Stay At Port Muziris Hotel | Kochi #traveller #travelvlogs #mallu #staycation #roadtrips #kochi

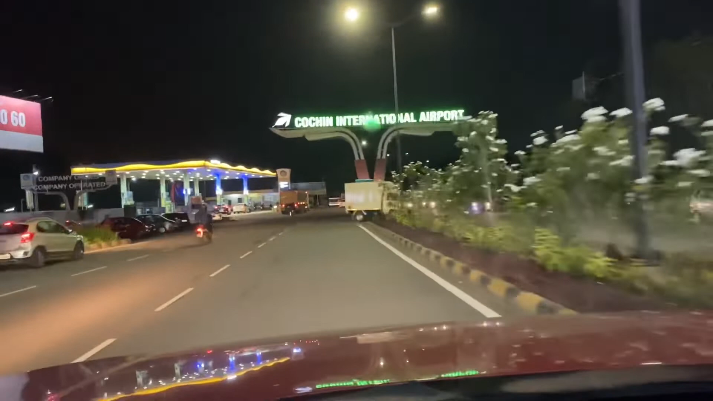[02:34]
കൊച്ചിൻ ഇന്റർനാഷണൽ എയർപോർട്ടിന്റെ അടുത്താണ് നമ്മളിപ്പോ സ്റ്റേ ചെയ്യാൻ പോകുന്ന പോർട്ട് മ്യൂസിറിസ് എന്ന് പറയുന്ന ഹോട്ടൽ.